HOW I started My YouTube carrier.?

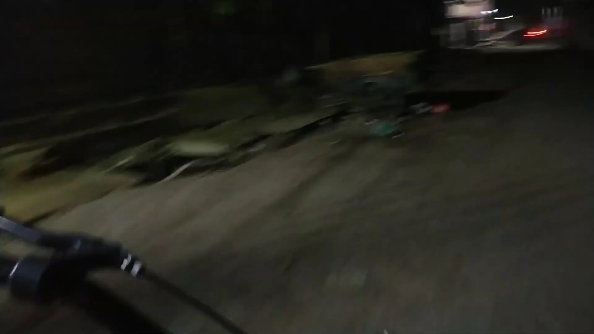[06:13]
तो कुछ ज्यादा क्लियर नहीं दिख रहा होगा क्योंकि अंधेरा है। सो मैं मोहित के घर पहुंच चुका हूँ और मैंने उसको कॉल कर दिया है, वो आ रहा है।